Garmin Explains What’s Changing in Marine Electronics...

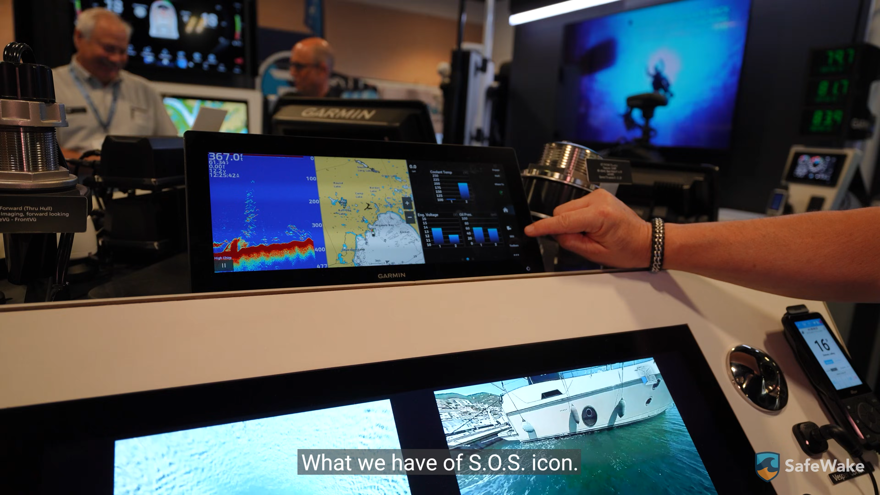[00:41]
So if you click on that SOS icon, let's say somebody's on your boat,